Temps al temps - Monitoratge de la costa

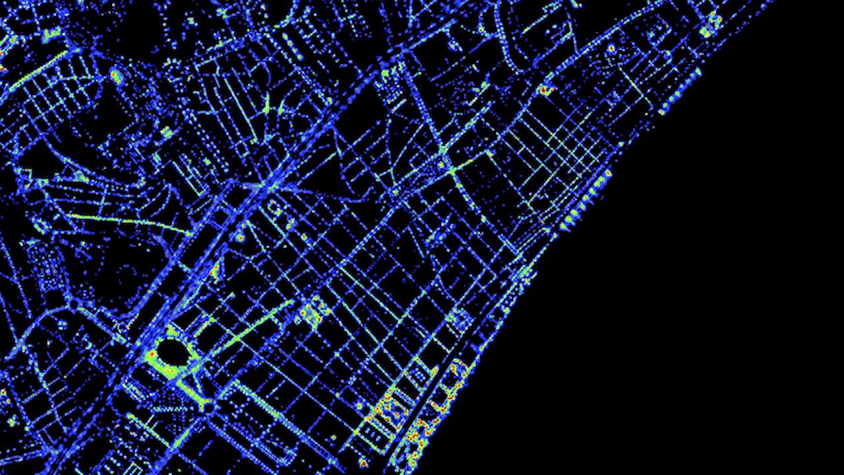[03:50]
i models de terreny que permeten, entre d'altres, fer mapes de risc d'inundacions.
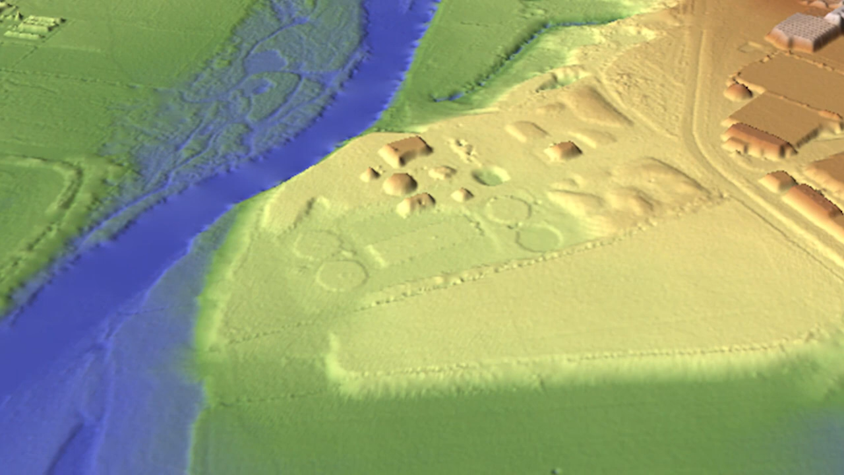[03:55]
Amb el pas dels anys i la millora de les tècniques de captació de dades, els documents cartogràfics no només s'han convertit en unes eines més acurades i precises,